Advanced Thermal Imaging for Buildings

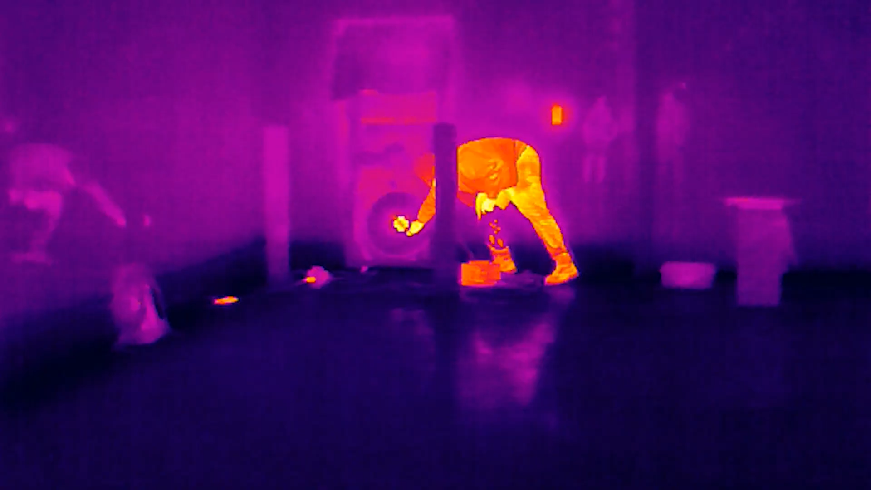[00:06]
Infrared cameras are very useful tools for us to identify issues to enhance building performance.
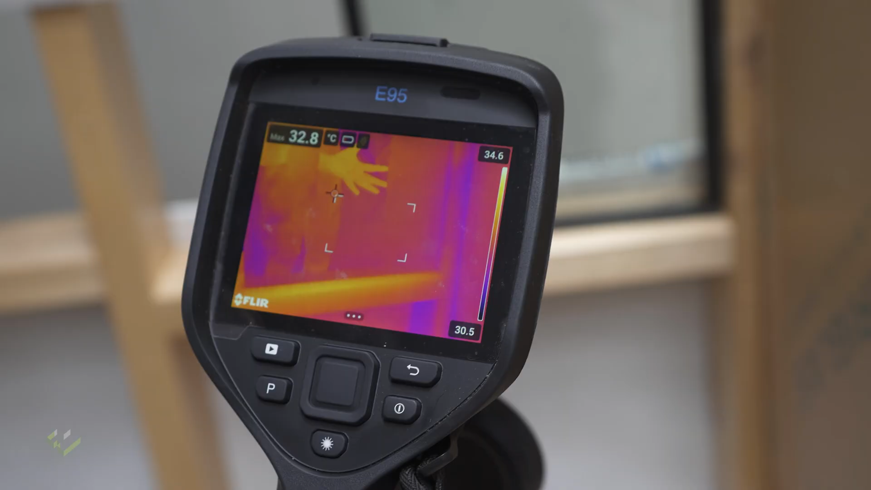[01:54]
On screen: max 32.8°C
In some other circumstances, like in here, we created an opaque sheet of plastic here.
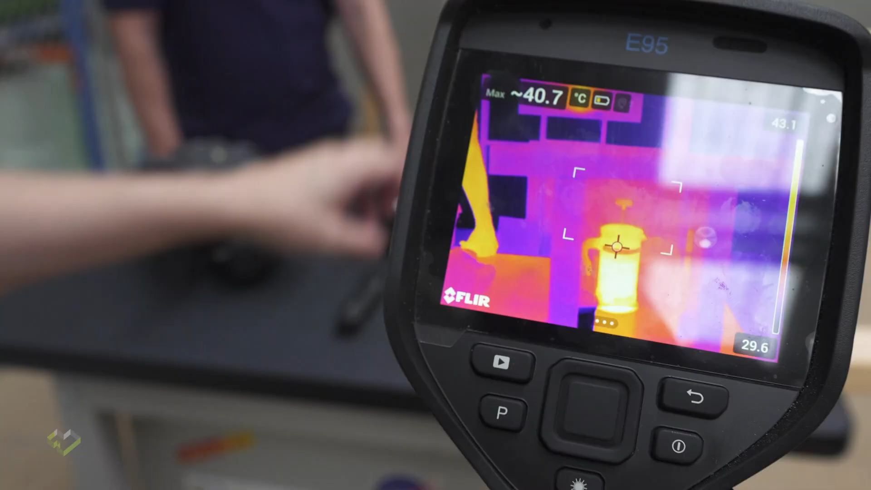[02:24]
On screen: max 40.7°C
You can see that where my finger is pointing on the opaque plastic. It's actually seeing through to see the hot water behind.
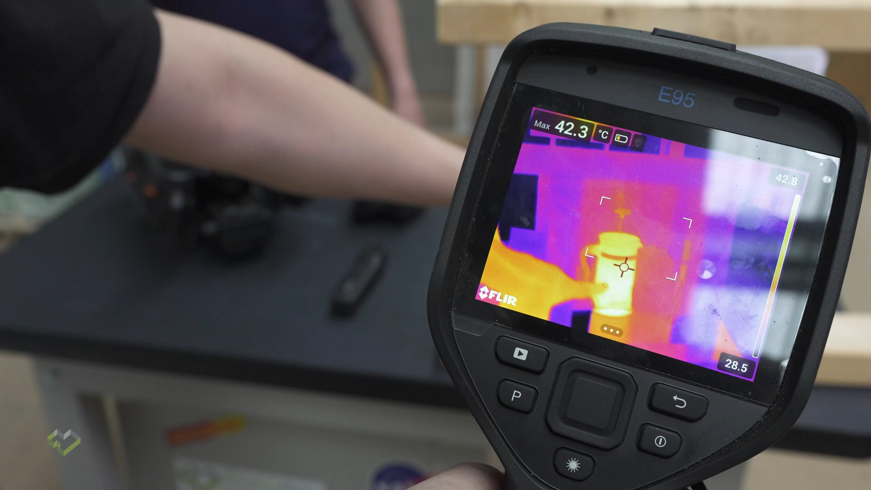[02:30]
On screen: max 42.3°C
But at the same time, if I move downward through a sheet of paper, it's blocked.
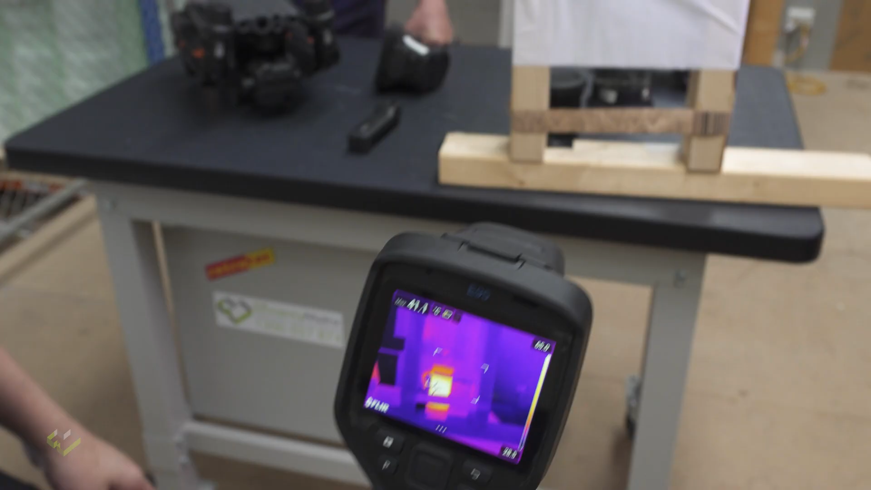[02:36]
It's not completely a myth that infrared can see through something,
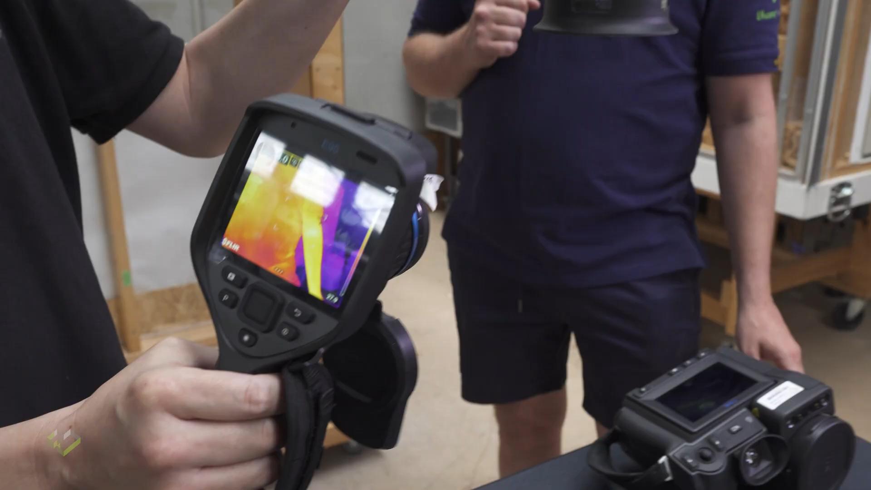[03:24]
This is a plunger of hot water. And if we look at it now, it's sitting at around 64.8, 65 degrees Celsius.
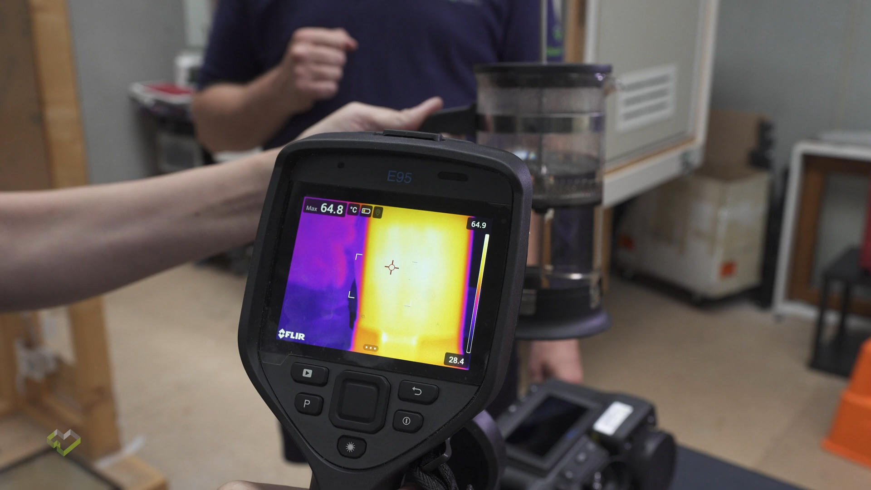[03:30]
On screen: max 64.8°C
I put it behind a three
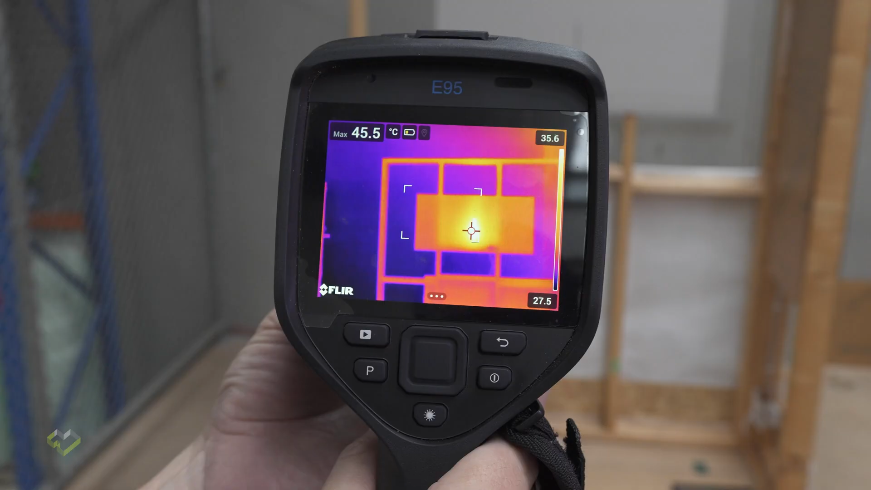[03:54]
On screen: max 45.5°C
If I change the focus a bit, if the picture is out of focus, the reading goes down to 37.
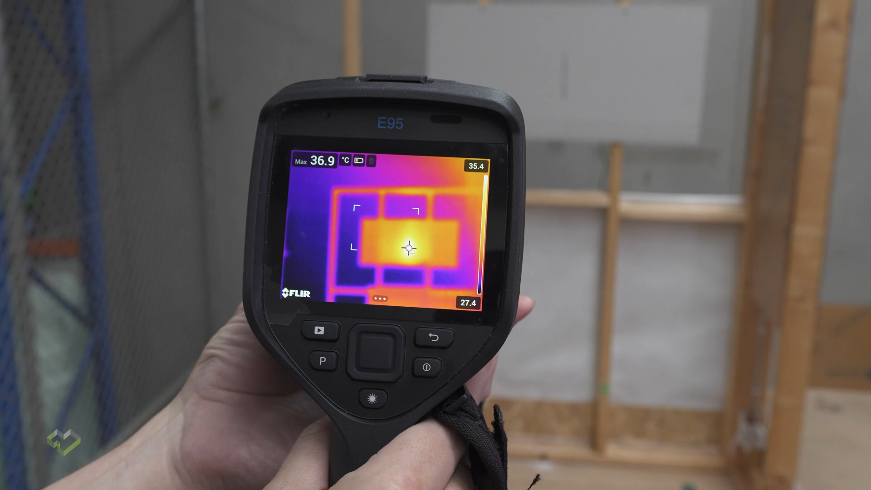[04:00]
On screen: max 36.9°C
In order to demonstrate the impact of the resolution of the camera,
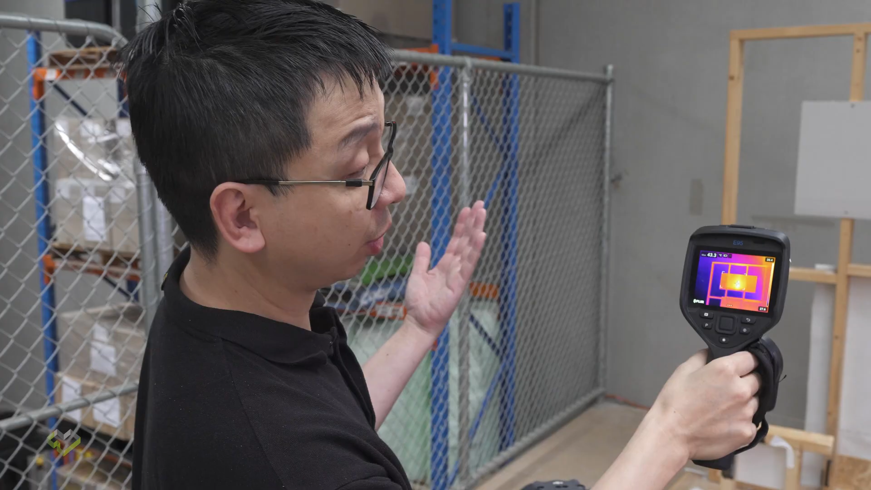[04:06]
we are going to use a few different cameras to look at the same condition.
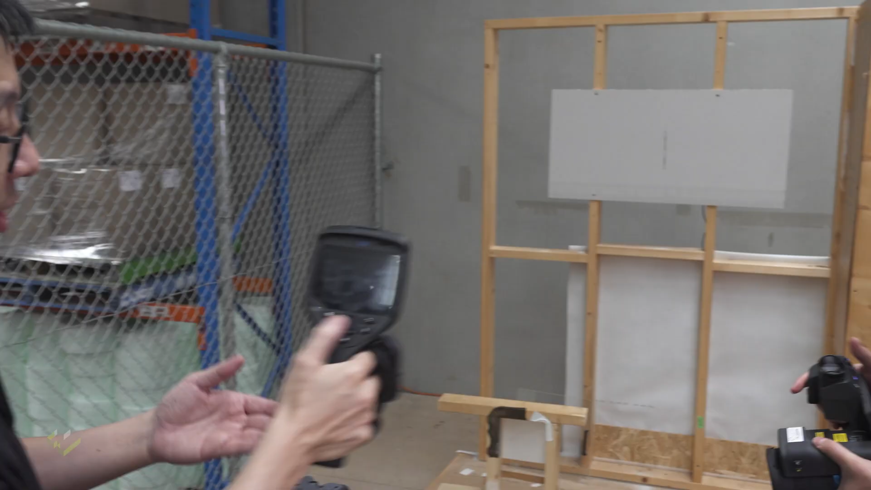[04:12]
So this camera is 1024, 768. It's the high resolution, high resolution flagship model from Fleur Teledyne.
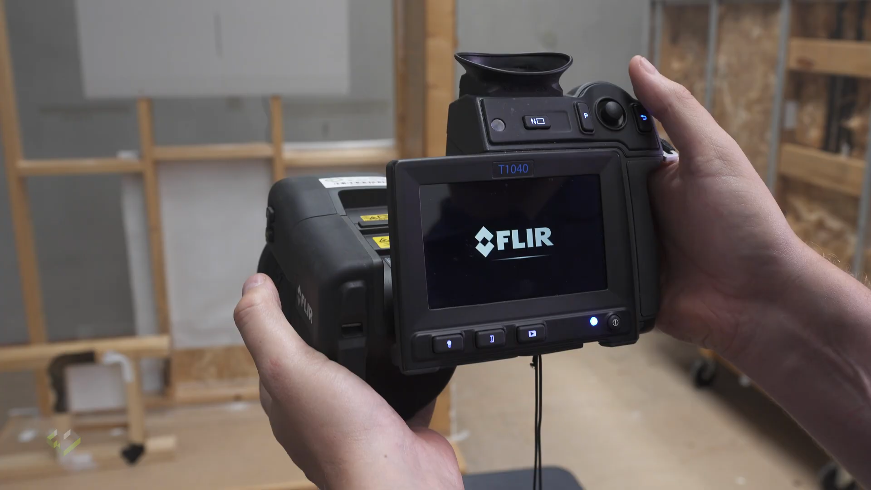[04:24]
And currently is paired with a wide angle lens. Yep. I'm getting 55, 56, 57 with a wide angle lens.
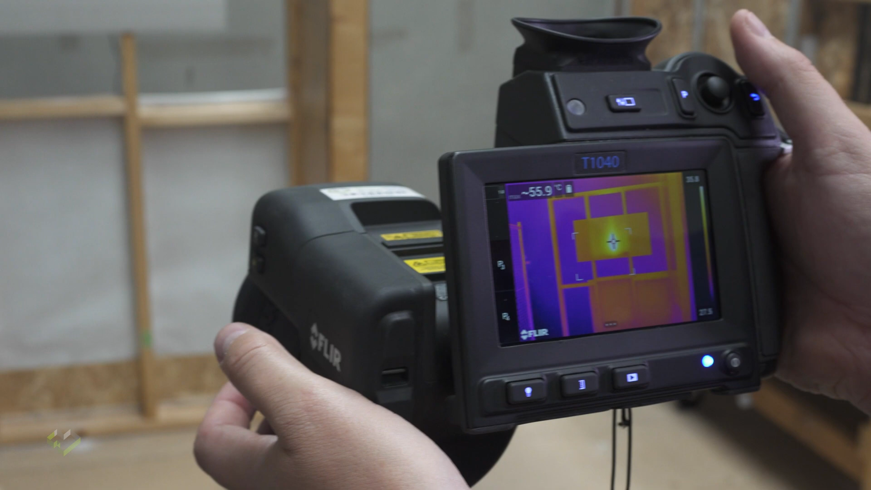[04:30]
I got a 44. This is a lower end thermal camera, E53.
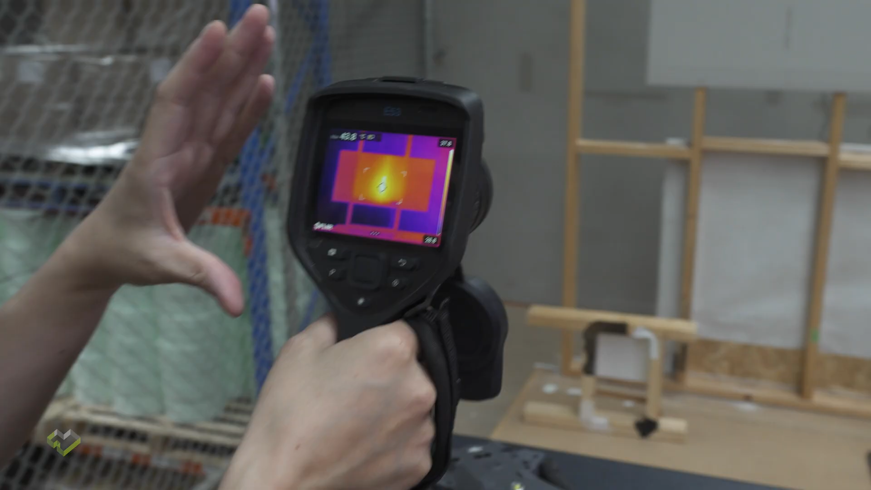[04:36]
And it's with a standard lens.